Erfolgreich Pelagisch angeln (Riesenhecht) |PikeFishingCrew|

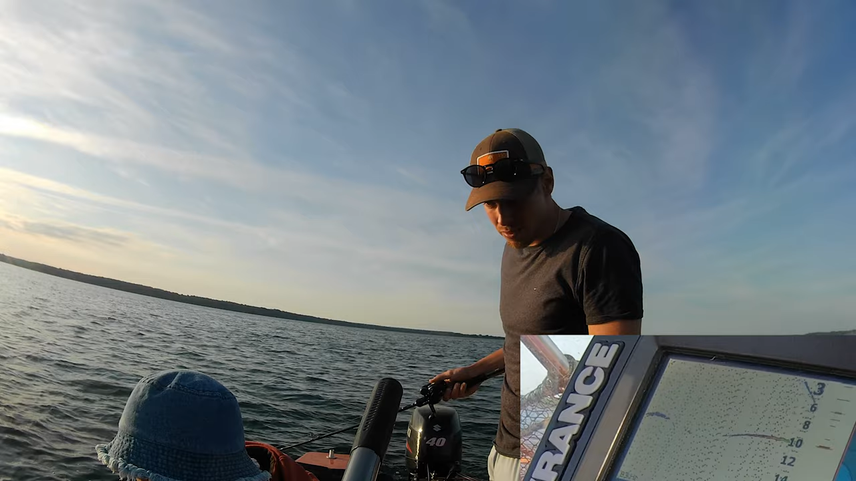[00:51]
Stopp! Komm schon, komm schon, komm schon! Biss! Ich kurbel noch mal hoch, oder? Bisschen angeilen. Ja. Ja, komm mit, komm mit! Zieh mal weiter hoch, zieh mal weiter
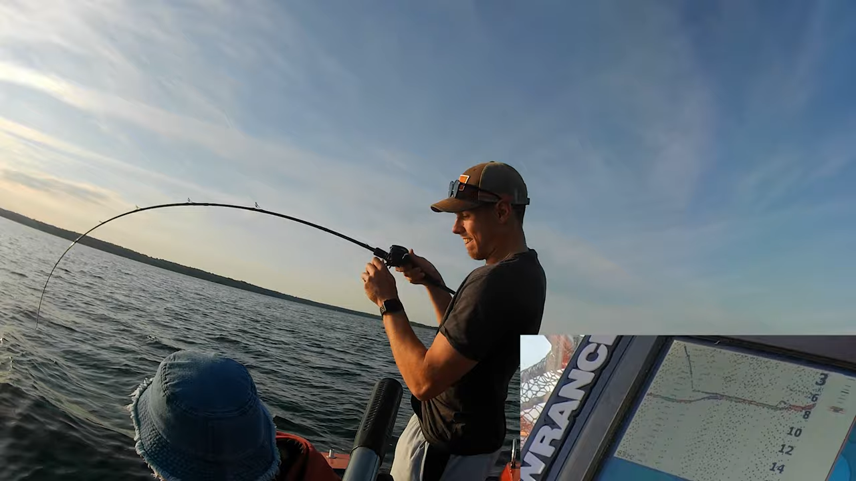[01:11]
hoch! Ja, das scheint gar nicht schlecht zu sein. So dicker, dicker Pike.
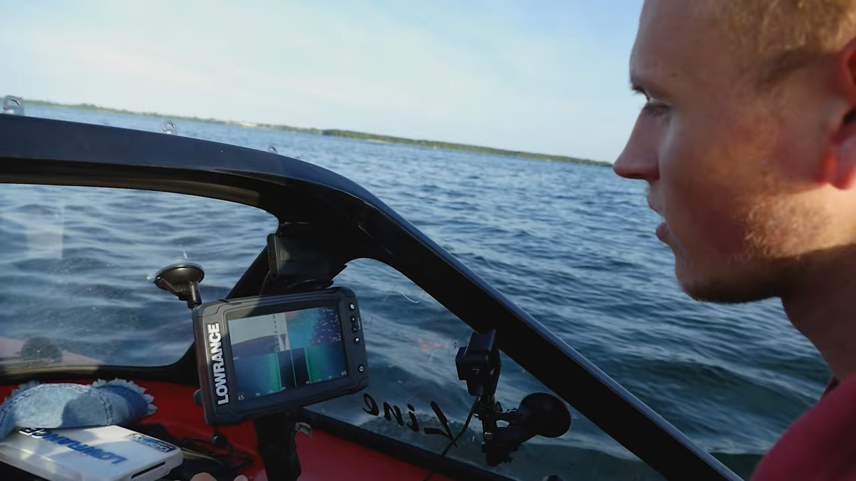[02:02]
Fahre ich so rings und, links und rechts die Kanten ab. Je nachdem. Der große Fisch eben kam im Loch drinne an sich. Gucken wir halt rechts und links auf den Sidescan. Kann man hier gut sehen. Strahl zur Seite ab.